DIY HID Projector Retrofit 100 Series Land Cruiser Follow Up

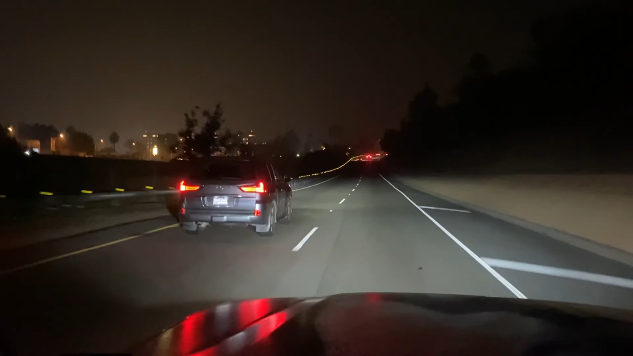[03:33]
So this is actually a LX 570 and okay I've actually got my fog lights on. Let me turn off my fog lights. Those are my projector lights only.